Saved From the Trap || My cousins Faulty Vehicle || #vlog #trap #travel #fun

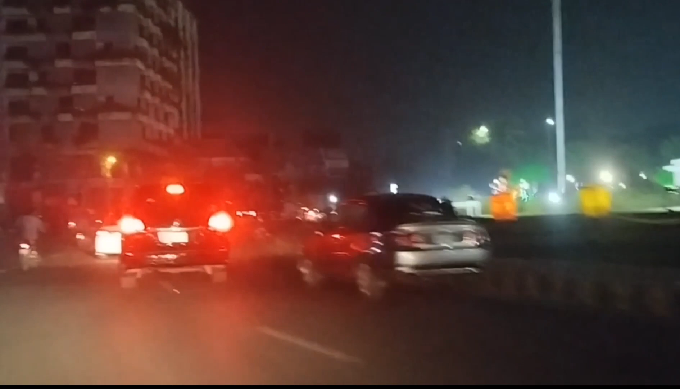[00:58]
گئے ہیں اس ٹائم اور بلکل پاس ہی رہ گیا ہے محسن اس سے آگے برکت مارکٹ کا انڈر پاس ہے تو جی ہم انڈر پاس میں پہنچ گئے ہیں یہ سامنے انڈر پاس ہے جی
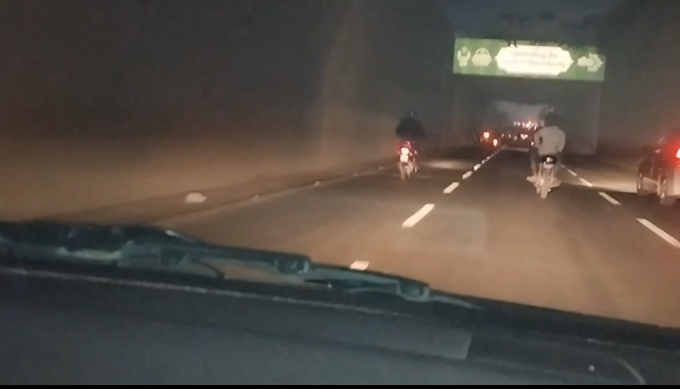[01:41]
نم نم نم نم نم نم نم ہاں جی یہ ہے جی گاڑی ہاں جی ہاں جی۔рахuit مجھے پہنچ کے دیکھیں پہنچ کے دیکھیں تو یہ دیکھیں
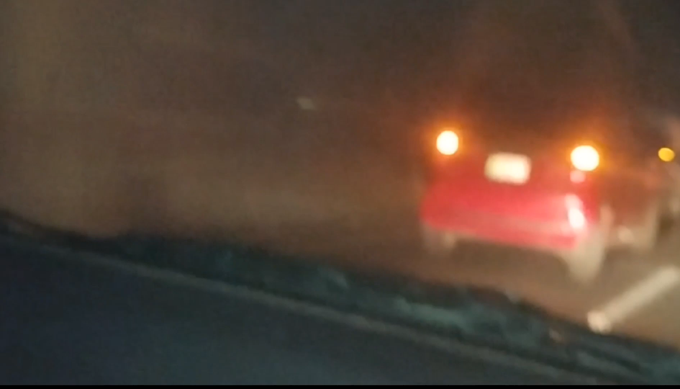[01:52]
یہ لوگ کھڑے میں دونوں اور اب دیکھتے ہیں جی کیا سین یہ محسن کی گاڑی کھڑی بھی ہے پاندر کو دیکھتے ہیں کتھر ہے یہ